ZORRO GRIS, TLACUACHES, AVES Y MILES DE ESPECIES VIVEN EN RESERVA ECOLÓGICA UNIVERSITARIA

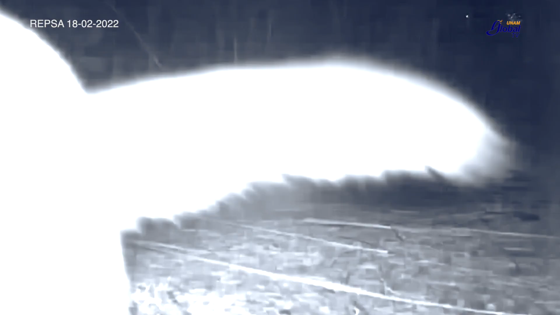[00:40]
Estas son imágenes de las cámaras trampa que lograron captar un espécimen de zorro gris,
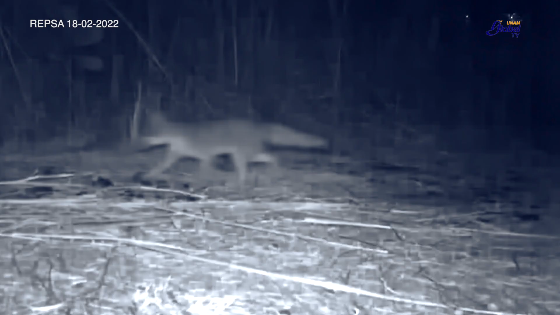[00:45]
especie que estuvo desaparecida por muchos años y que hoy se sabe habita en la zona.